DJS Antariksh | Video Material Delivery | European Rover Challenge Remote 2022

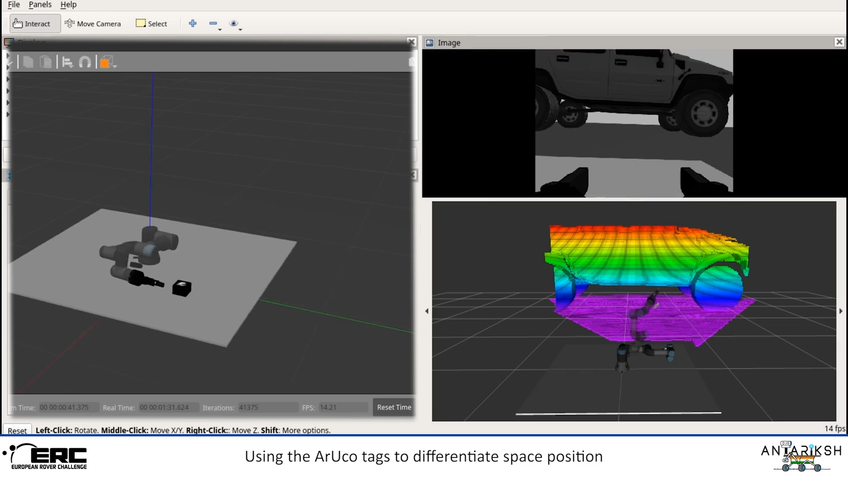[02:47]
Using the ARU core tab to differentiate space position and important features of the panel to construct a collision map and
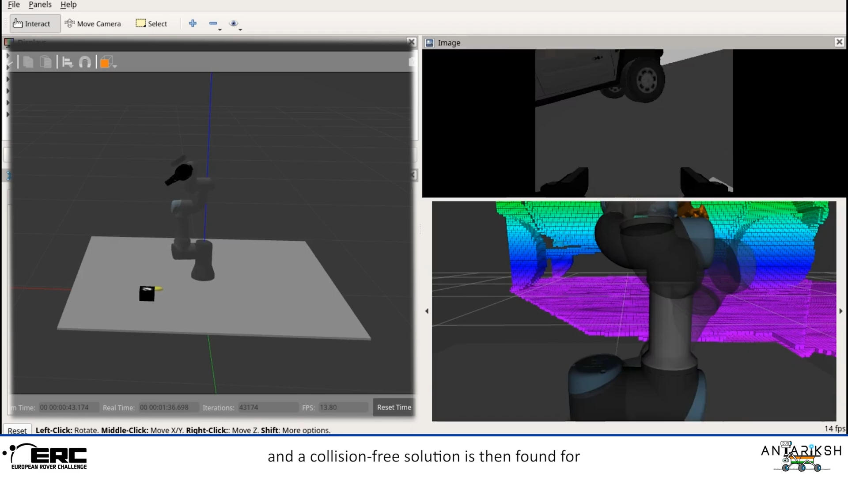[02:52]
a collision-free solution is then found for grasping and attaching objects using a more precise plan.